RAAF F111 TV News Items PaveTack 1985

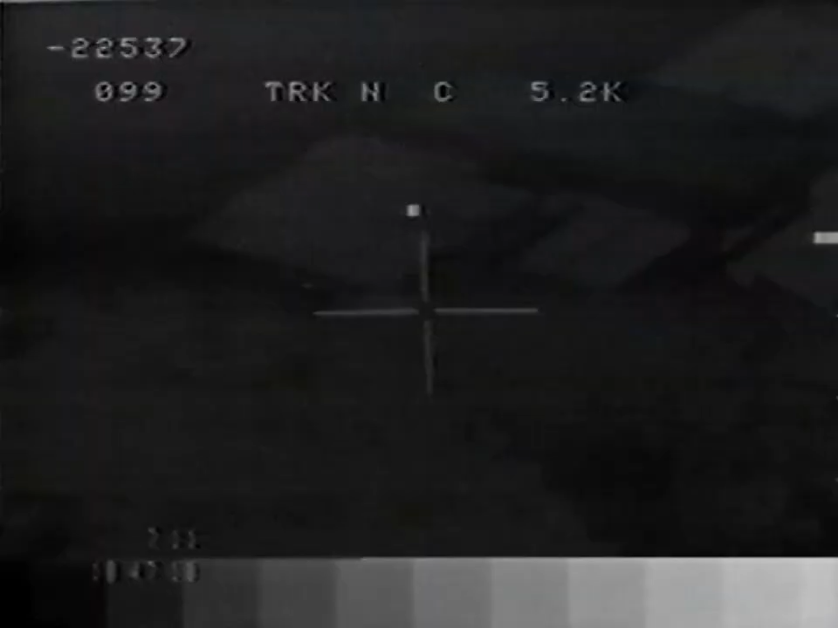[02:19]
A dark night over Brisbane's Mount Coother and an F-111 PAVE-TAC picks out Channel 9's front door.
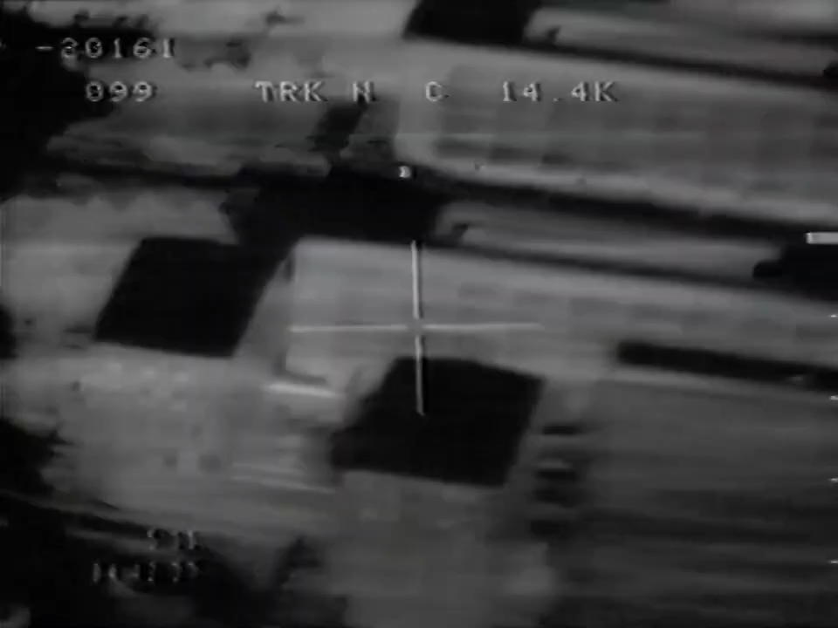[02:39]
Late night in Canberra and the infrared and laser sight a particular window in Defence Headquarters.
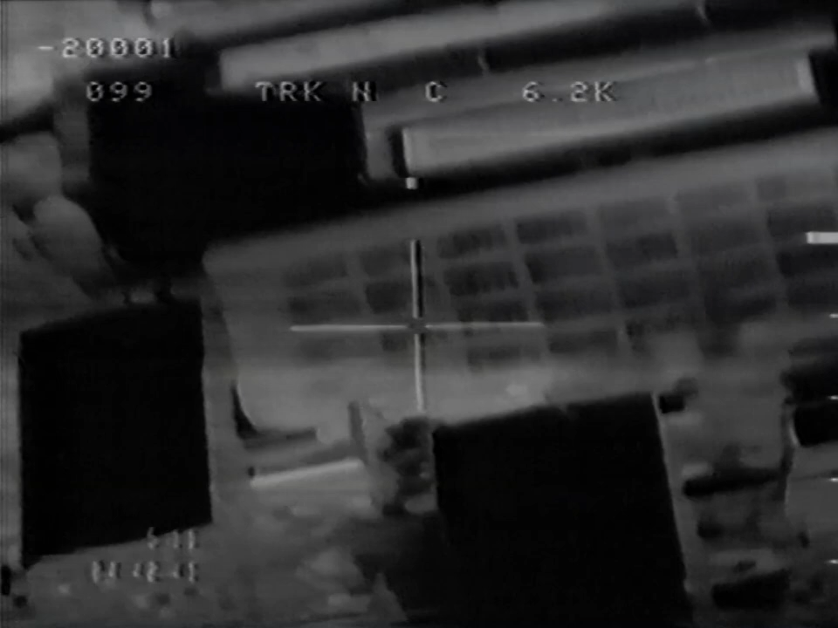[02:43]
If this was war, the new system could guide a laser-sensitive or camera-controlled
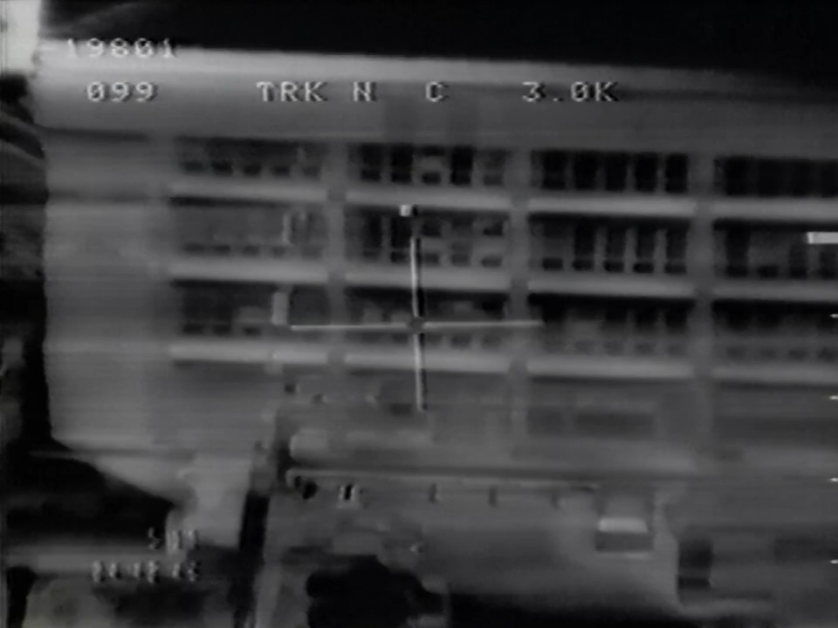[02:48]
bomb to one metre accuracy in any weather.